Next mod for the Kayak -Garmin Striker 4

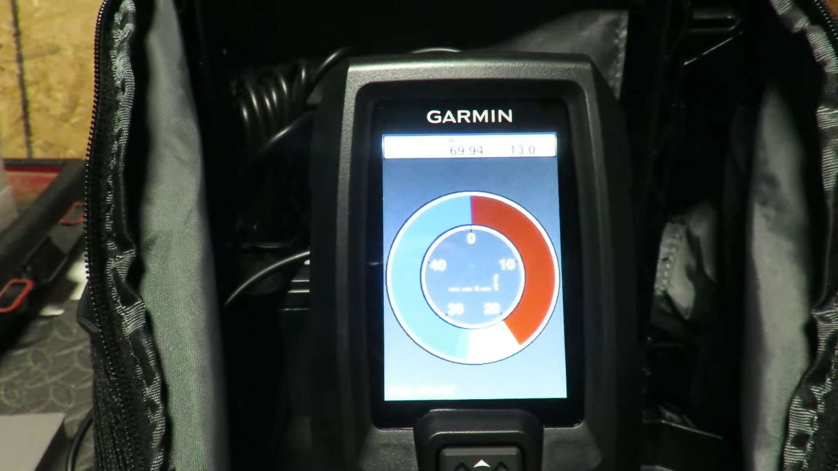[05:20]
this one if you if you study how it works um you can actually see your lure going down into the water